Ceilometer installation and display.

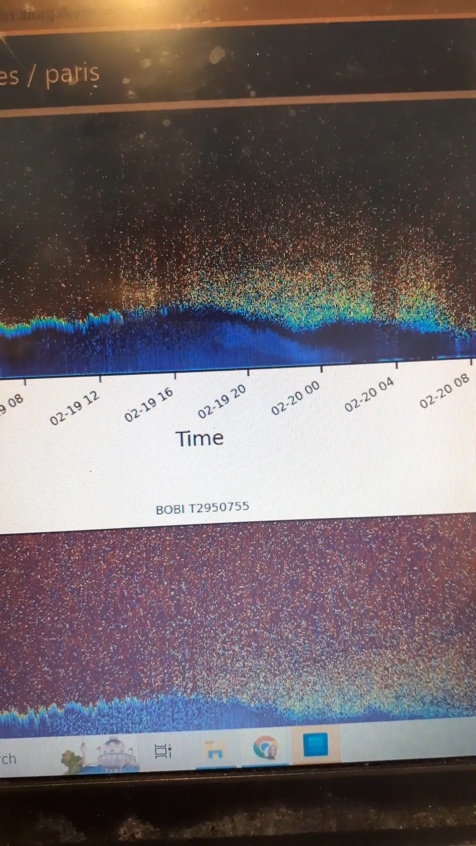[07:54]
here is where there's the mixing, here is where
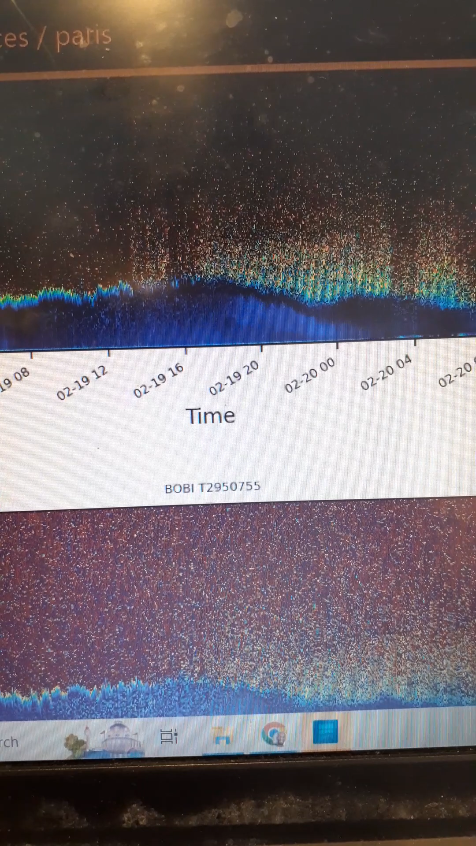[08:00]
you have all the moisture from the immediate surface that's rising, and all the wind and all the pollution mixed together.
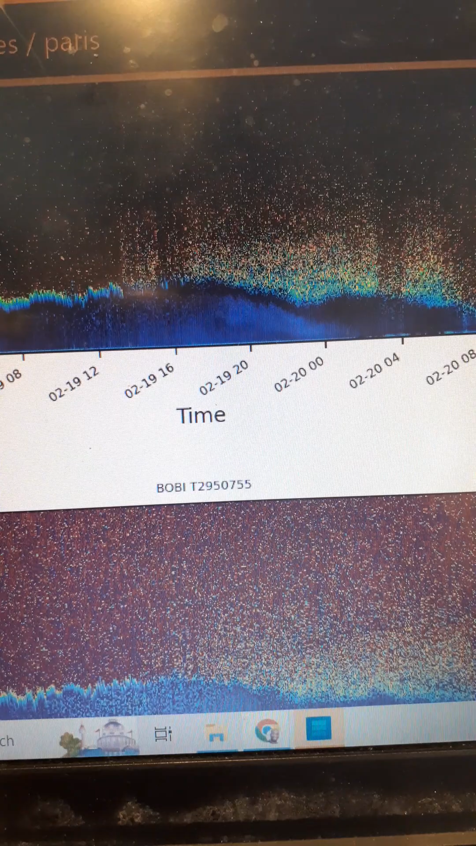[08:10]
You have all these activities that clearly shows